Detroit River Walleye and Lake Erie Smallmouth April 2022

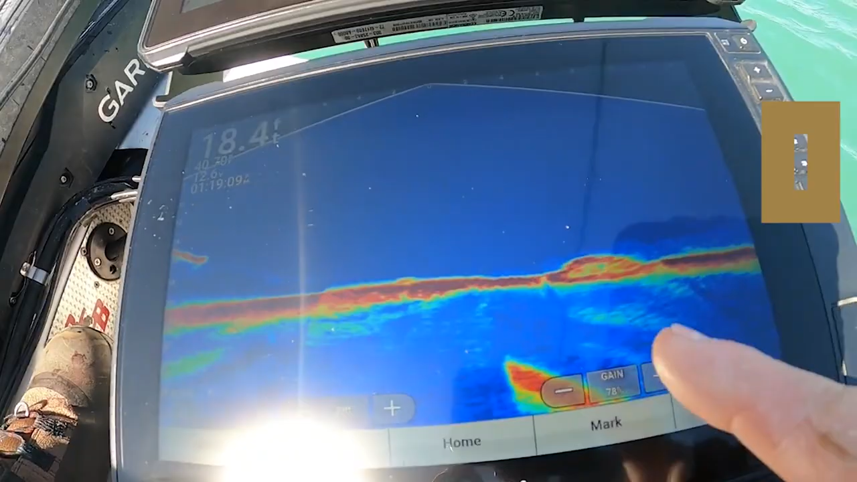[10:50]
There's rock right there, way out there.
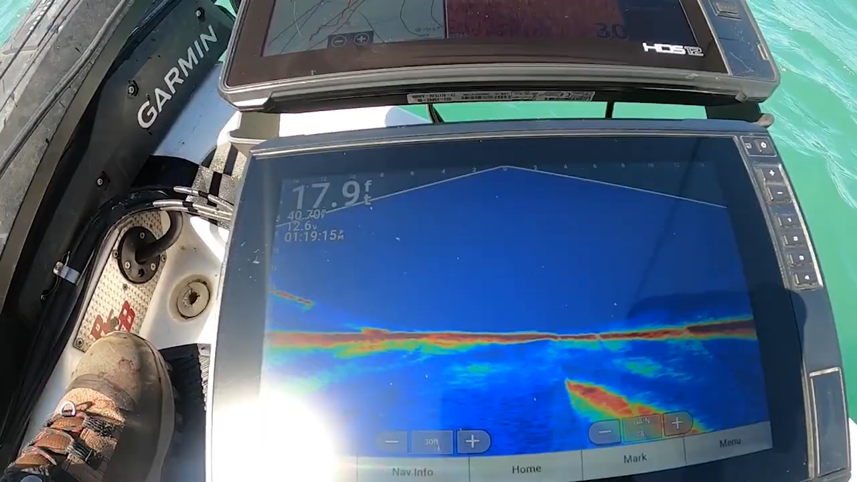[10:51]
On screen: depth 17.9 ft
There's a walleye right there. Filming off the screen.
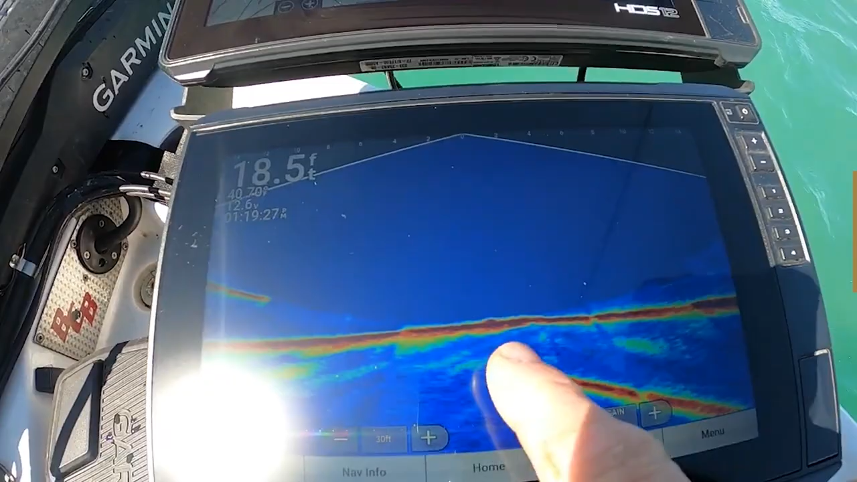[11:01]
On screen: depth 18.5 ft
There's one right there. What you got going on there, Jonesy? That's not a bad fish. Swings him in the boat.